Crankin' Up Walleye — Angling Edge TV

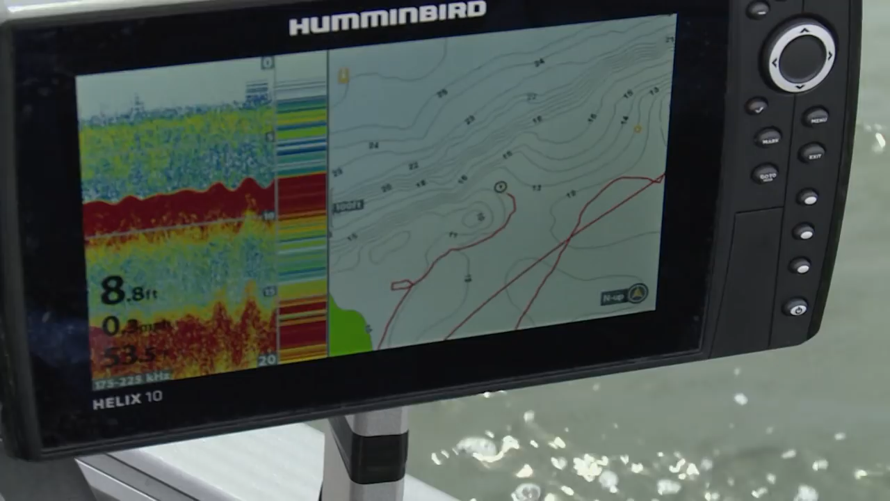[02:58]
On screen: depth 8.8 ft
Water temperature is about 53 degrees. And we have a lot of fish spread out on shallow flats.
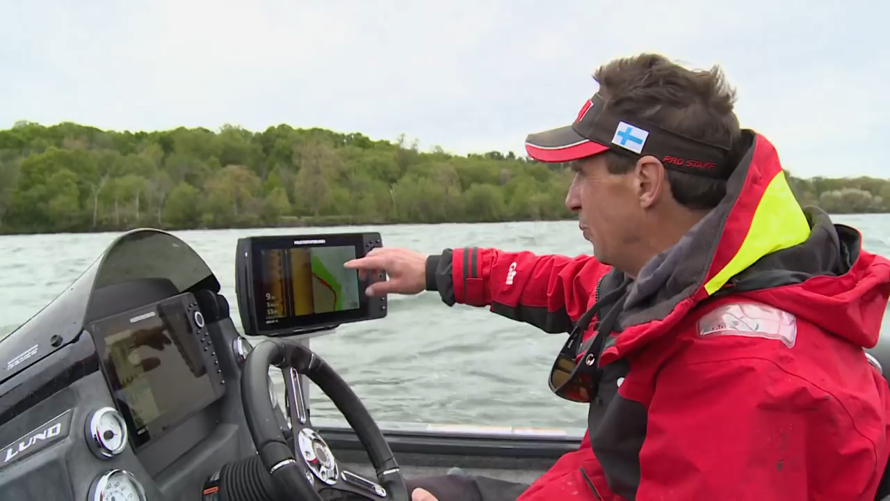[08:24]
So I put my depth highlight at the shallow end, about 7 foot, in the deep end, about 12 foot, and you can see what it does, it enables you to really, gives you a really clear picture of that zone. But beyond that, you'll notice that I actually have coordinates on this particular spot.
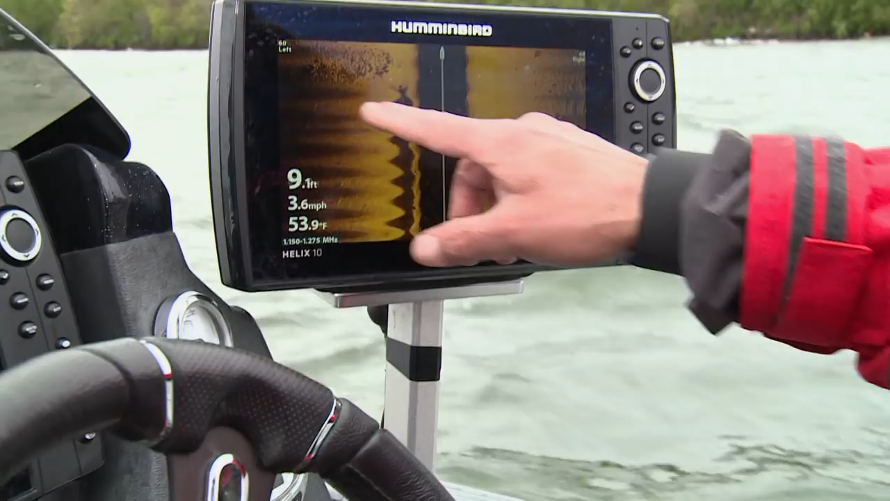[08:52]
On screen: depth 9.1 ft, water 53.9°F, speed 3.6 mph
Oh, look at that stuff there. Oh, there's another good patch right there.
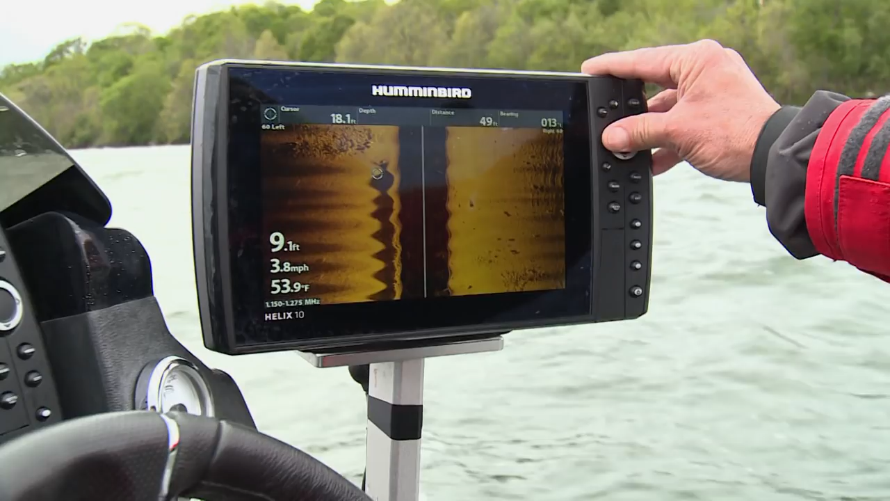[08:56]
On screen: water 53.9°F, speed 3.8 mph
We'll mark that one there. I sort of try to put it on the biggest boulders.
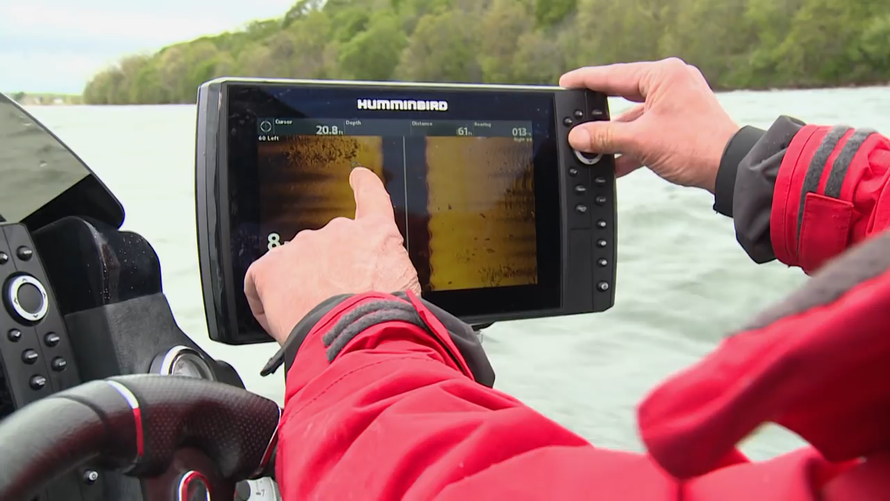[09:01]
You can see what that, just scattered big boulders in through here. But you can see there's just strips of this stuff and you can see how the fish are roaming around in here.
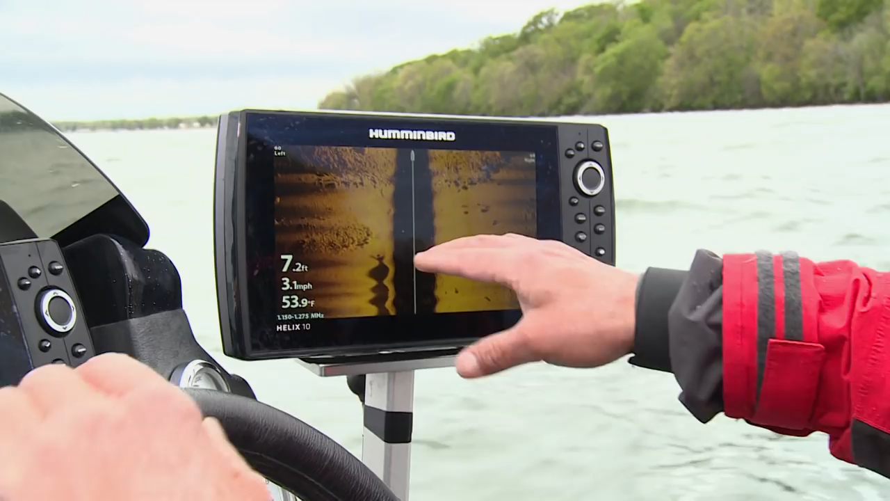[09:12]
On screen: depth 7.2 ft, water 53.9°F, speed 3.1 mph
Ooh, look at that. That boulder there is about the size of the boat.
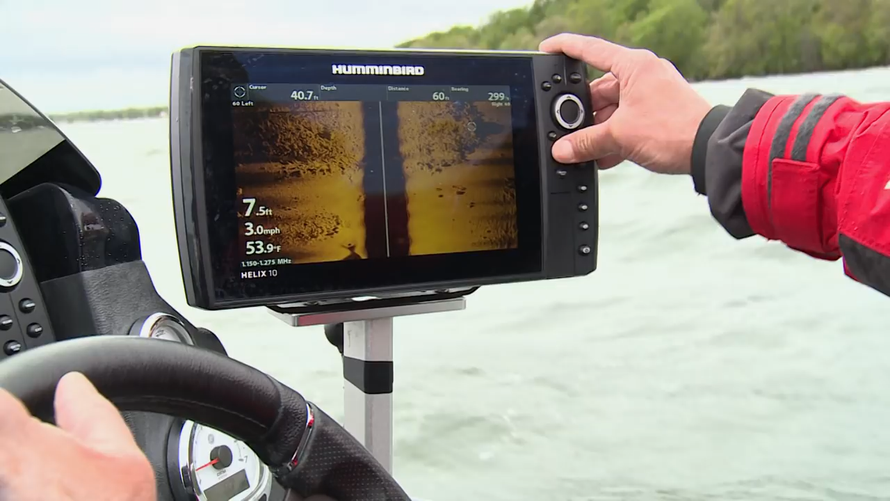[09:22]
On screen: water 53.9°F, speed 3.0 mph
This mega imagery is just unbelievable how accurate it is. You can see this is clean sand where the rocks start, and then you got these big isolated boulders and then some bigger rock piles in here.
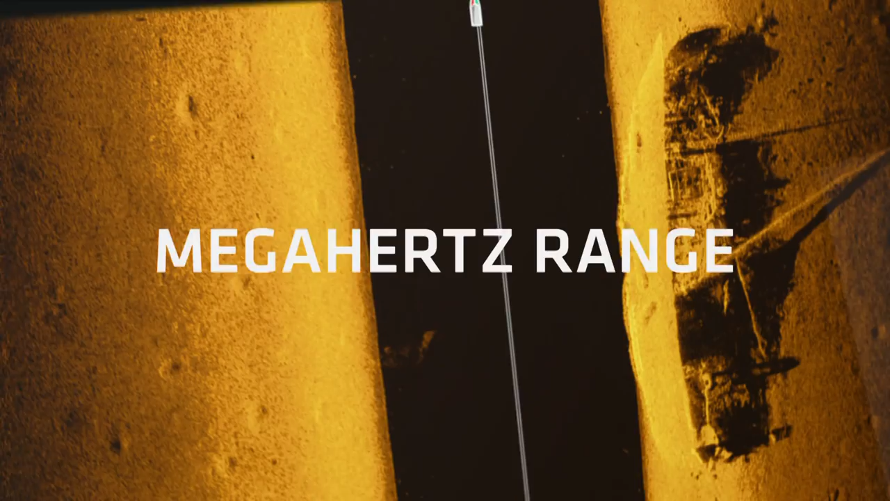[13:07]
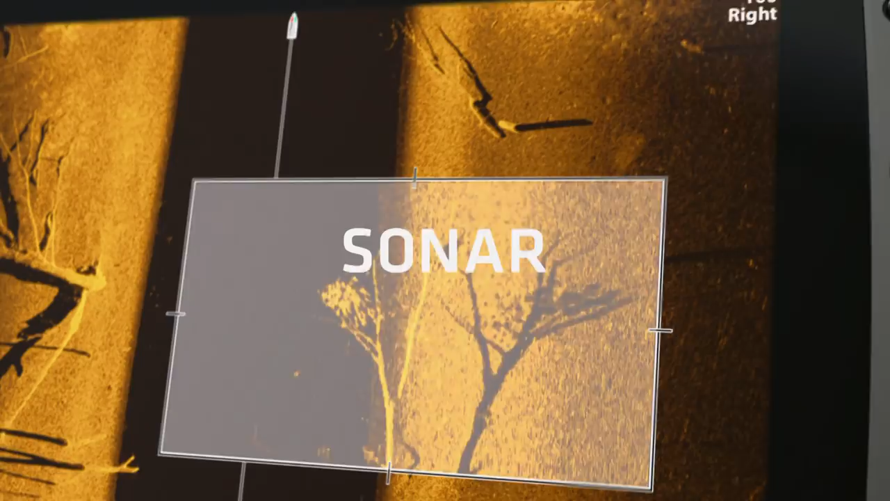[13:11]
Because higher frequency sonar means higher frequency of this.